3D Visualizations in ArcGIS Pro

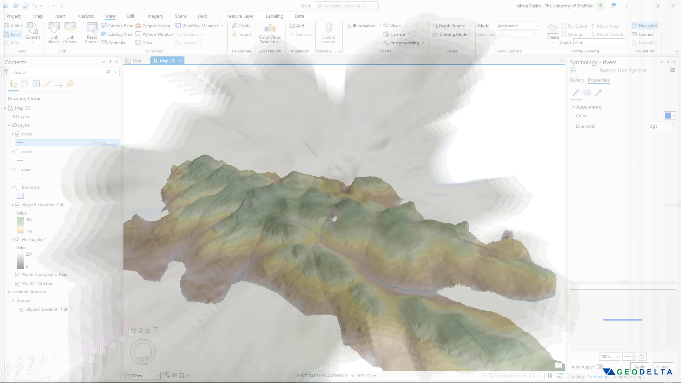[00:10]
I will also show you how to drape line features like roads and rivers and things like that over the 3D surface to get that realistic outlook. And finally, if you're interested in giving your 3D model a bit of a block type outlook,
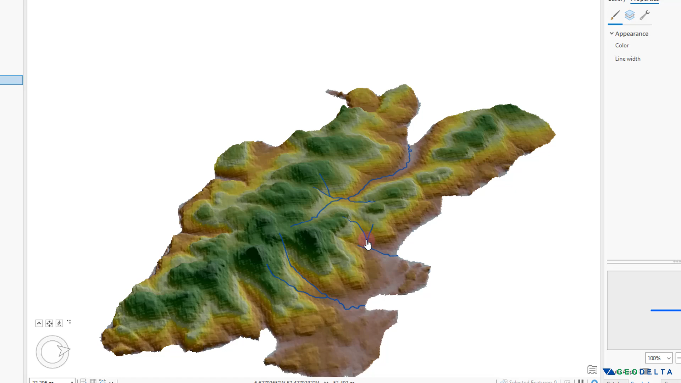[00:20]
I'm also going to show you how to drape a grid like this over your 3D surface to obtain a 3D model like this.
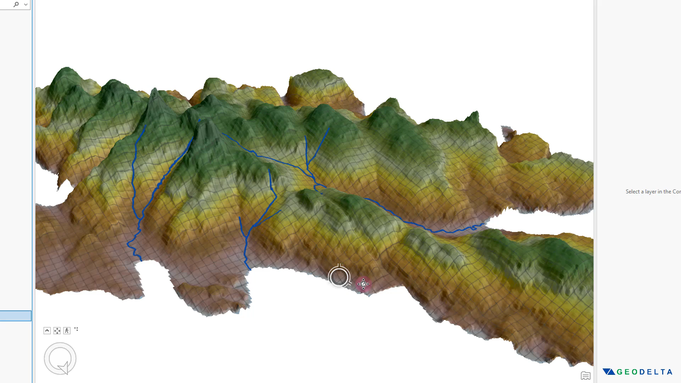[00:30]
Now, if that all sounds interesting to you, join us in this tutorial.
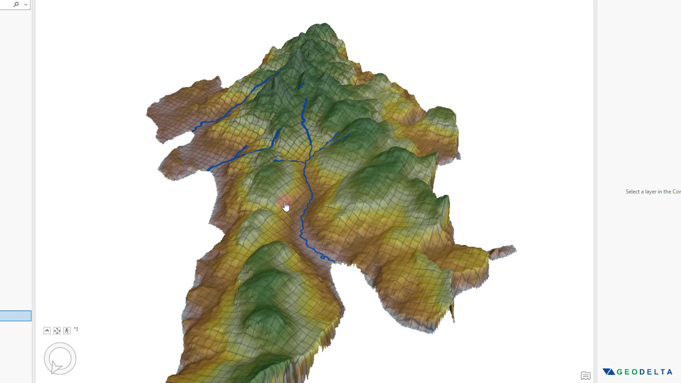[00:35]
And that's exactly what we'll be covering from almost scratch in the next few minutes. So before we get started with any of that, we're going to need some Elevation data.
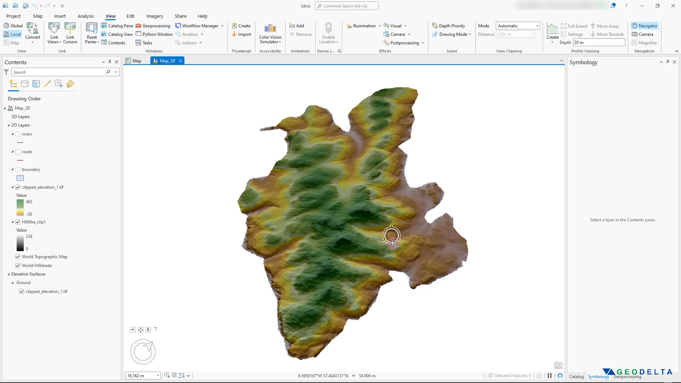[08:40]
If you use your if you use the scroll wheel of your mouse, and while clicking on the scroll wheel, if you try to move your mouse up and down, you can actually start getting this kind of 3d orientation and and you'll very quickly get the hang of it. As you can see, you can just move it around and you can zoom in and out. And if you just want to tilt your view like this, you have to use your scroll wheel, click on it, and you can move the surface around like this. And you can see that if I untick this clipped elevation one tiff,
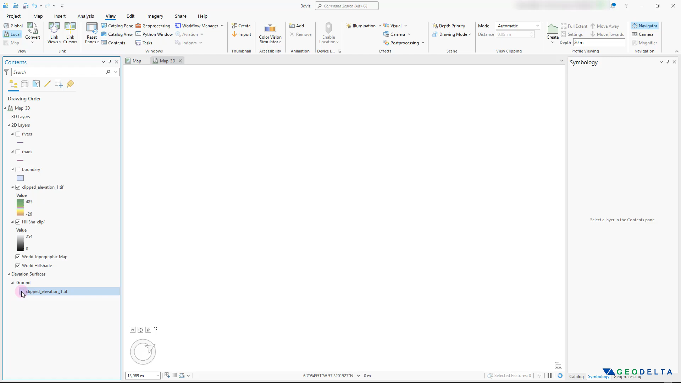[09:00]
it's actually not going to it's now no longer displaying that that sort of 3d outlook. It's just going to be you're still going to have all the controls, but it's just going to be a flat surface.
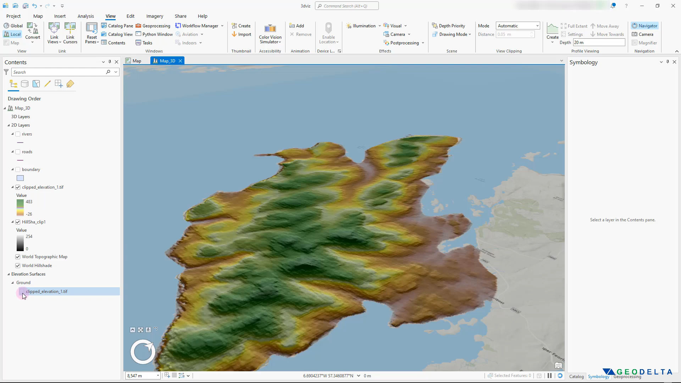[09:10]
But if you go ahead and activate this, you can see that the actual 3d outlook comes back. And you can make a number of changes into this outlook as well.
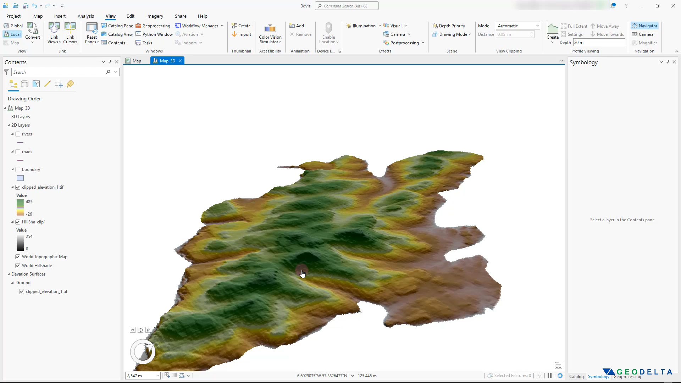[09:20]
So for example, if you select ground from here, and if you go to elevation surface layer, from here, you can you can boost the 3d outlook by increasing the vertical exaggeration. So as it says over here, it's it's basically an exaggeration factor, which you can set right over here. So let's see if I set this to be two, it boosts the 3d appearance. And if I set this to be three, you can see that it actually increases even further. Just keep in mind that it's not really changing the actual raster values,
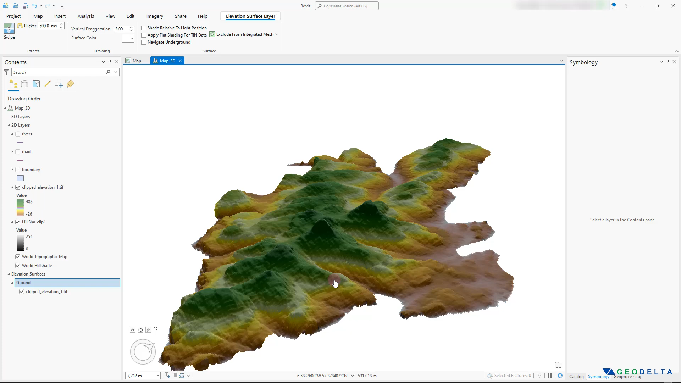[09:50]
but it's just vertically exaggerating, just for visualization purposes. And if you check this section right over here, so there are two sections, one is called 3d layers, and the other one is called 2d layers. So what has happened is that right now this clipped elevation raster has been just basically draped over this clipped elevation one ground surface. So if I untick this, what you're going to see is basically just the hill shade being draped over the ground surface.
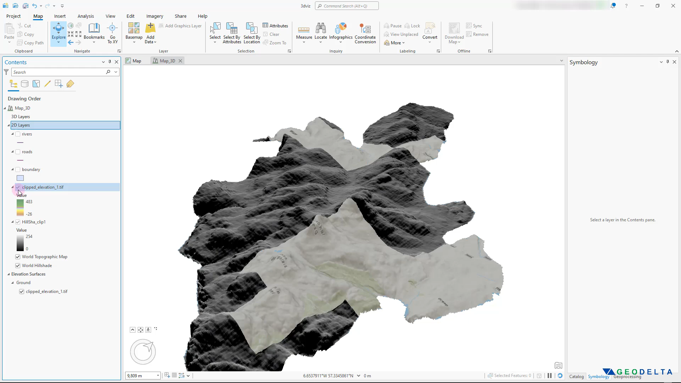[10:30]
And if I untick that as well, you're just going to basically see the base map being draped over the ground surface. So I'm just going to activate these two back again. And in addition to this, as I told you at the beginning of this of this video, if you have any sort of line features that you would like to line or even polygon features that you would like to kind of drape over this surface, what I can immediately think of is line features, because you can see that things like rivers tend to follow the natural topography. So if I head back to my catalog pane,
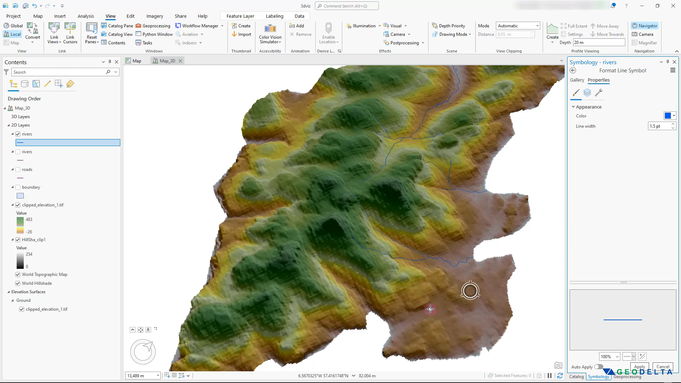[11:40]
line width as well. Let's put this to be 1.5. Yeah, now you can actually start seeing the river lines, and I reckon I might have to increase this to about,
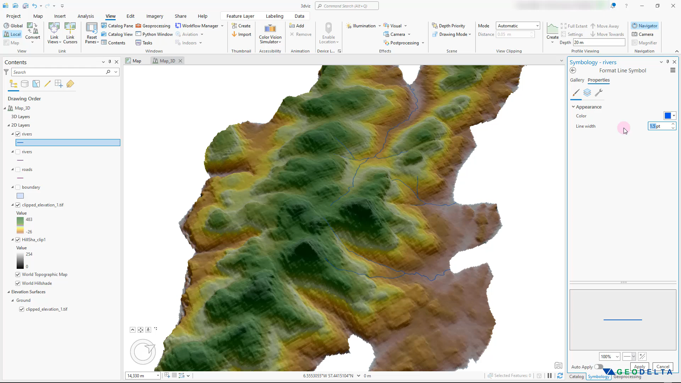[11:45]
let's see three.
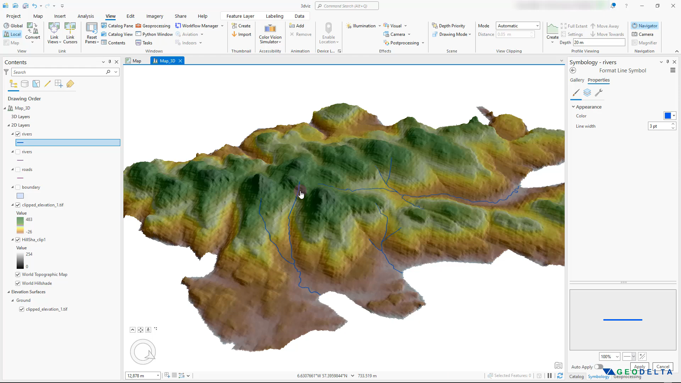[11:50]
And you can basically and you can see how the river line basically follows this lower depression areas. And eventually, it ends up in this lower ground elevations. It's the same for this line as well. And if you look at this river, you can see that probably the upstream areas are around here. And then eventually, it flows down and follows the path to drain out into the sea from around here. And as I told you at the beginning, if you would like to kind of give a block type outlook to your 3d model, what you could do is you could actually create something called a fishnet.